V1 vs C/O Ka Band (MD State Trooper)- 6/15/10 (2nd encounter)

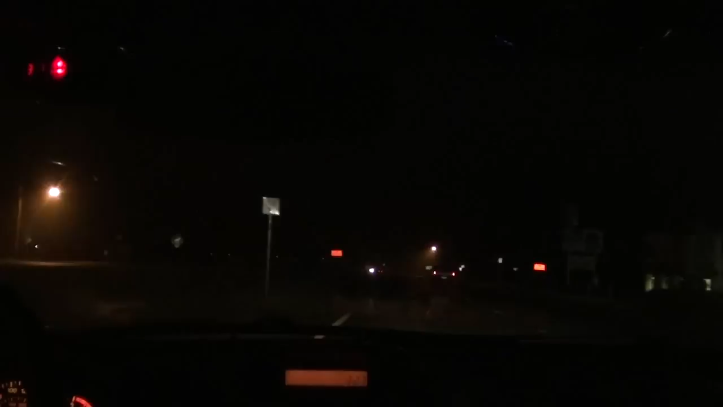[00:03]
Alright guys, got more cops up here. There's a Taco Bell right there, dude. They're closed though, I think. Yeah, dude. Someone's on the back. One cop. More cops? See, I love that. I just love hearing that, dude. It's like my favorite noise.